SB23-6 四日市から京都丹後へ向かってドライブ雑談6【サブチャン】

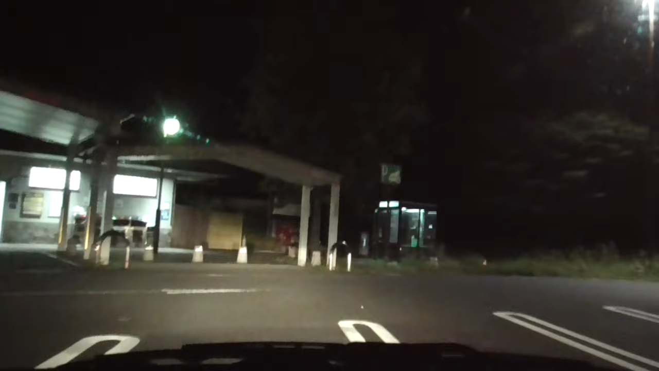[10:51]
本当にトイレと自販機オンリーって感じか